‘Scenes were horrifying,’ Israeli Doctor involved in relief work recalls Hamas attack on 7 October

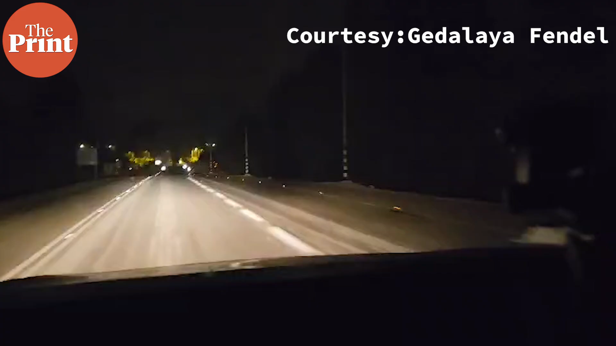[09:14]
It just goes on like that for another mile and another mile.